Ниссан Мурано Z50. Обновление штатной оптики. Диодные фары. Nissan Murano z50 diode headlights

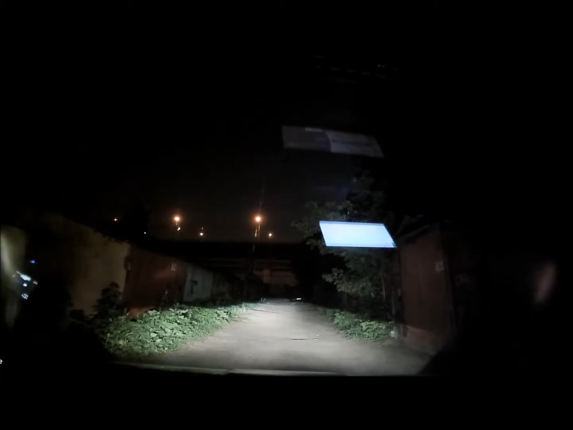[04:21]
было как-то немного некомфортно. Так, а сейчас включим дальний свет. Во, вообще класс. Да, прожектор. Вот. Так что, вот так вот, вот такие у нас фары у Мурлыки, новые. Соединение со спутниками установлено. Дальше будет еще интереснее.